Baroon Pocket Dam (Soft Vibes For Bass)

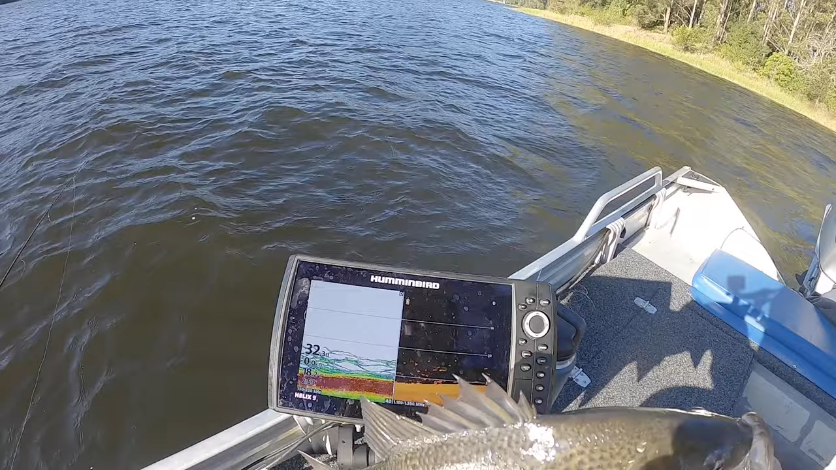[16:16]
and that's what he came from all right see you dude come back